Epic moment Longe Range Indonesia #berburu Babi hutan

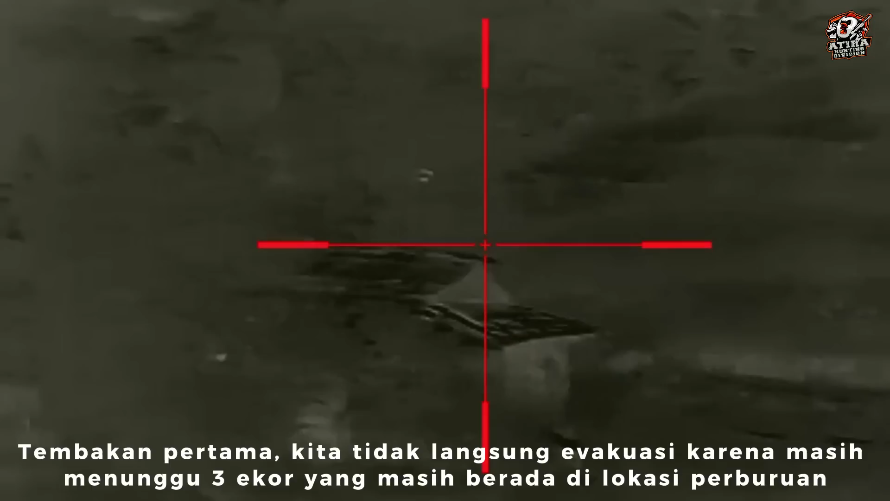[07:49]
Tuh lagi ni mana? Hah? Lagi ni soalnya kecenggul. Apa?
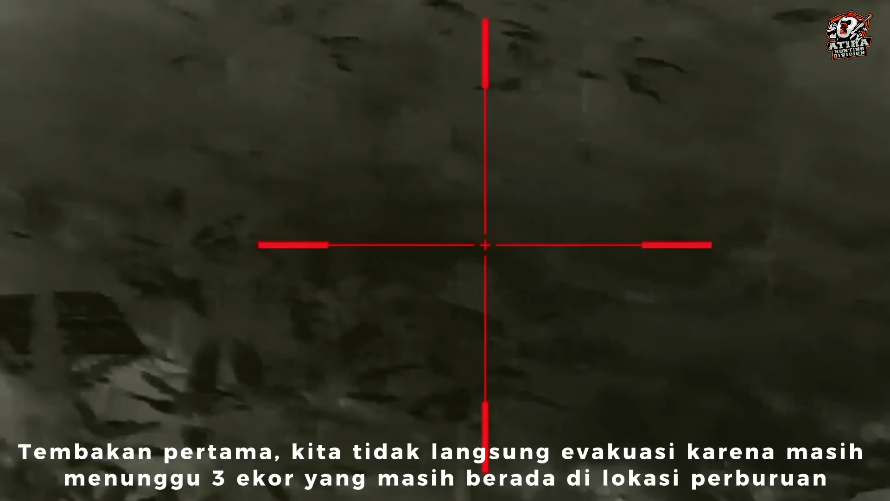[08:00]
Kita kartinya.
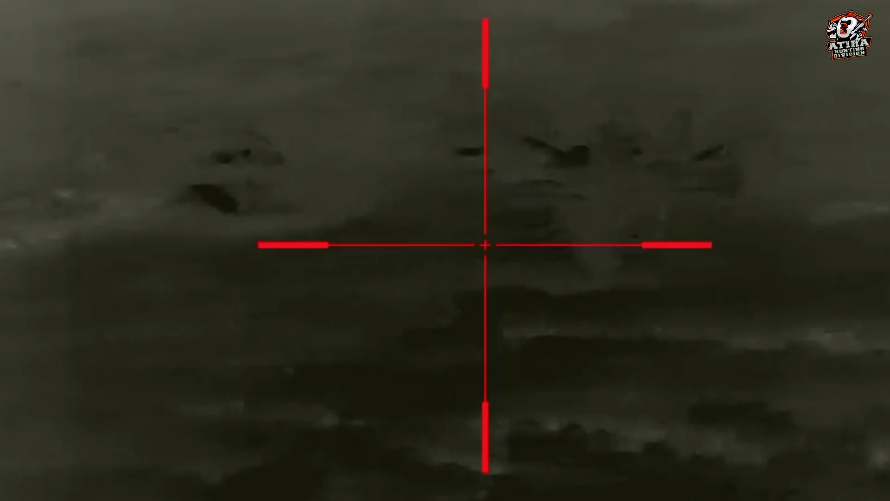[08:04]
Ya kayak zona lah ya, kon gede lah ya, rusak tembak. Oh iya u, kayak zona u. Lihat guys. Oh iya iya.
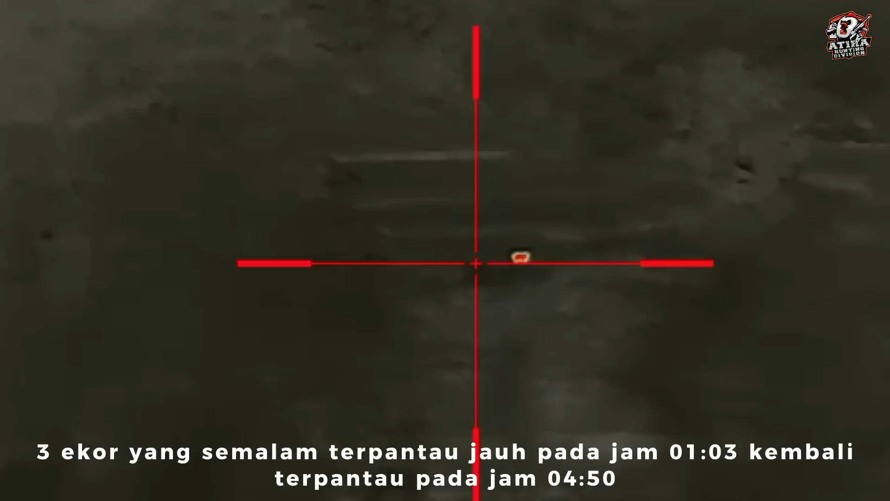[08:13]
Ya kan rusak tembak kon gede ya. Loro, wah tiga ekor yang tadi, wah ini mah di.
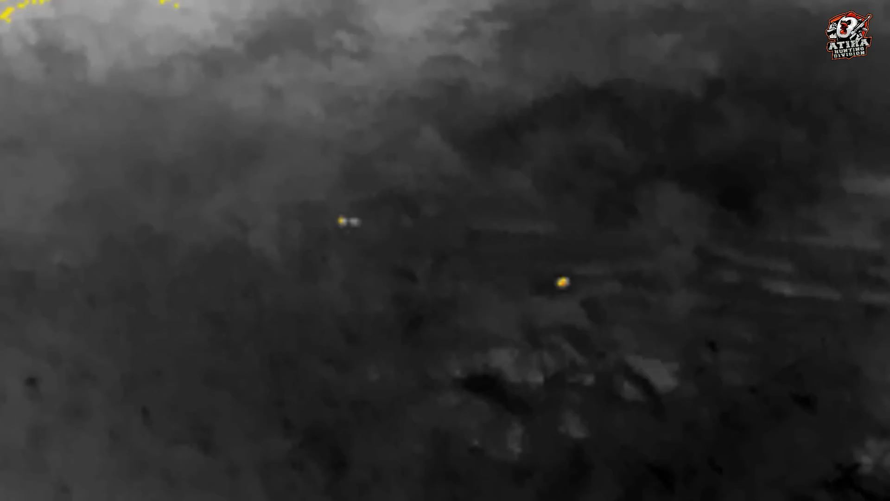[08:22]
Mau mas aja. Anu aja wis di ngon, biarin suruh besar. Besar, sekarang besar.
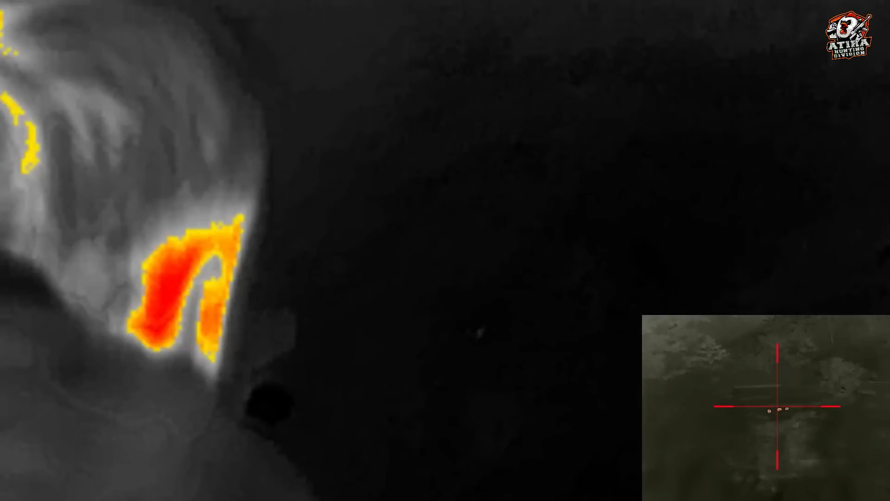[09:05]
Sabar. Oke. Kowe mantau karo thermal Ban. Ini mari ngendi?
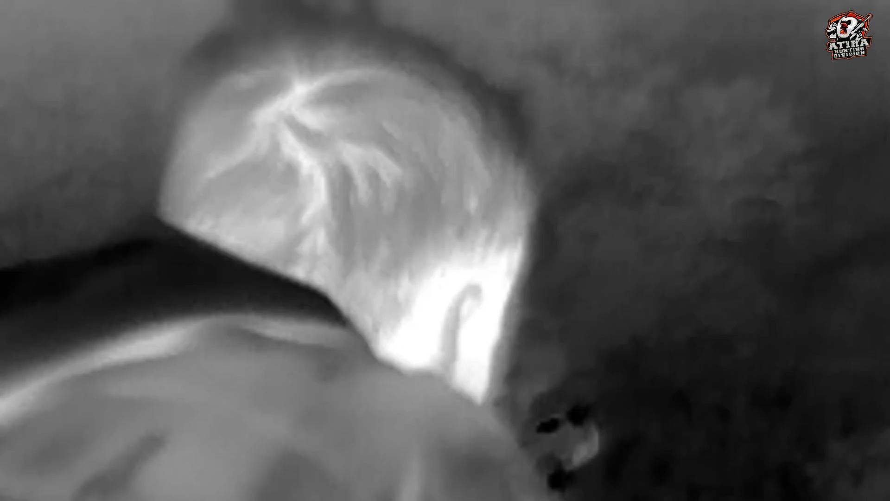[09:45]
Mantap emang, luar biasa, Jos. Wow, kayak gorila langsung. Wah, mantap.
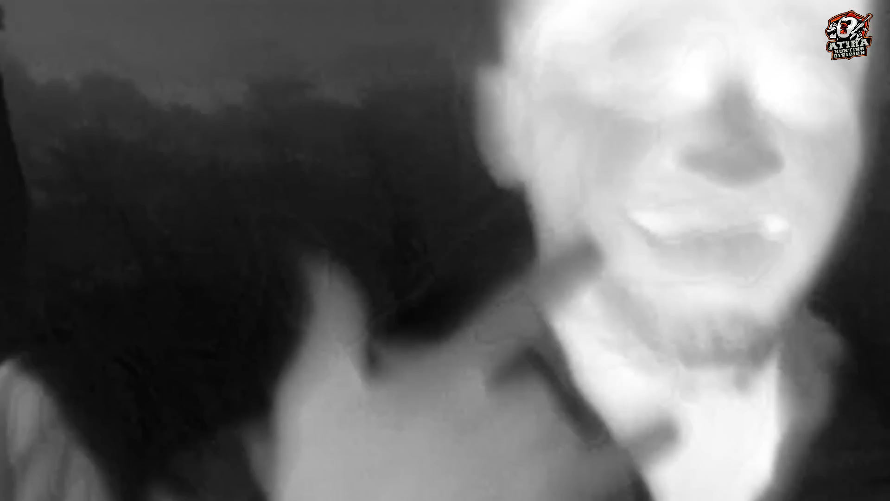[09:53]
Kurang belakang mas.